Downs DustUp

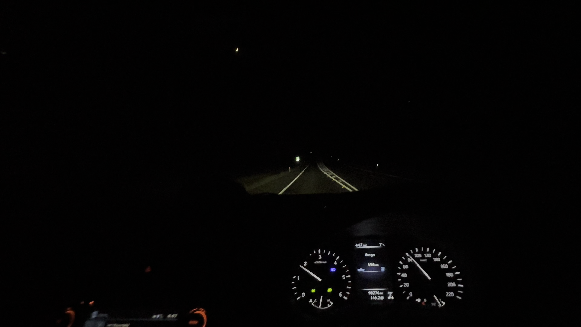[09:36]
We're mowing down the Gore Highway. Nice and dark out here.